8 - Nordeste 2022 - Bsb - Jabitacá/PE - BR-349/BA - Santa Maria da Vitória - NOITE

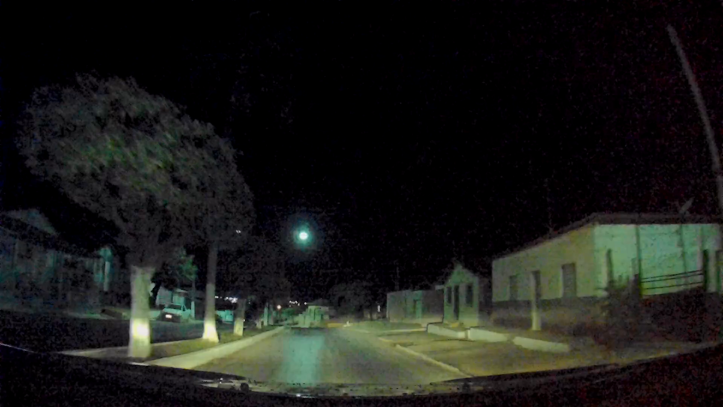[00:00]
Boa noite, meu povo. Agora são 21h33. Abastecemos aqui em Santa Maria da Vitória. Gasolina R$ 7, olha. Que bom, né? Gasolina R$ 7. Nós vamos descer agora para o Javi. São 160 e 170 quilômetros, arredondando aí.
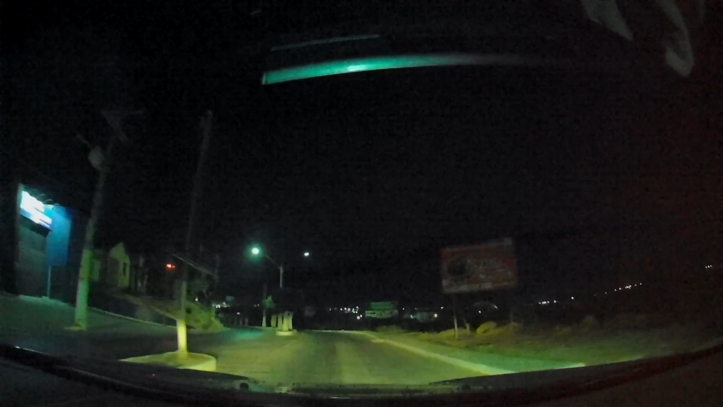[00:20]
E nós vamos. A gente tem informação segura de que a pista está toda boa. Então nós vamos lá, gente. Eu tô descansado, tá tranquilo. Aí nós vamos dar essa esticada até lá. E lá sim a gente vai pernoitar, vamos dormir lá. Vou aproveitar esse sinal aberto aqui.
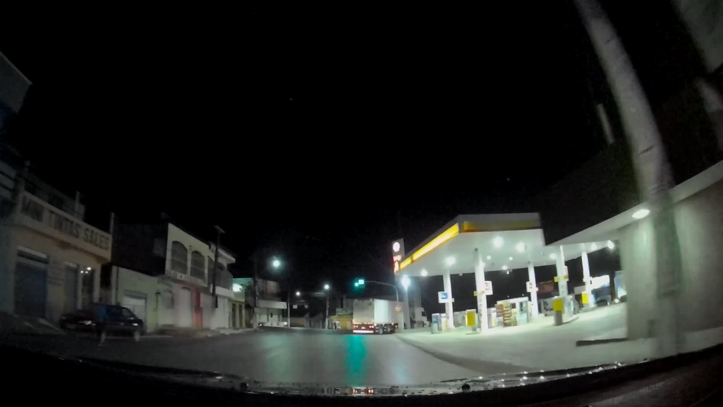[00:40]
Não vai dar nem pra ver o preço da gasola aqui não. Ah, vira aqui, vira lá. É. Ó, nós viramos ao contrário ali, ó. Daquela vez.
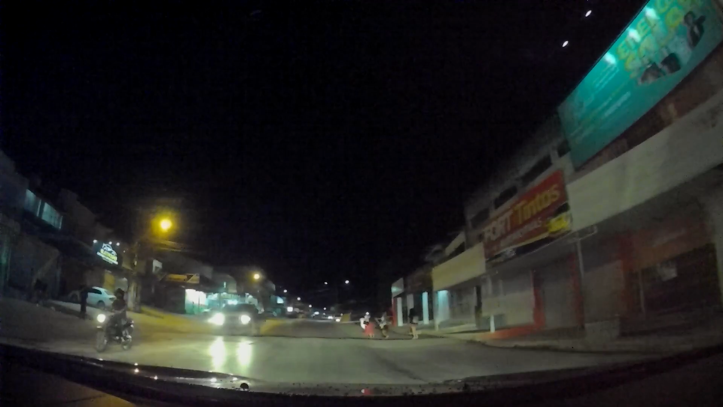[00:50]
Agora sim, seu Tan, já estamos no sentido Javi. Agora já vi. É, começo parado, tá vendo? Muita coisa fechada. Aqui tudo fechado. Mas também, hoje é sexta-feira. Se não tem alguma farrinha, alguma coisa, é mais de 9 horas, né? É pra estar fechado mesmo, a maioria, né? E outro, isso aqui é só de carro. Já você acha aí. Não, fica tranquilo. Aqui você pode ficar de boa. Ó, outro posto grande.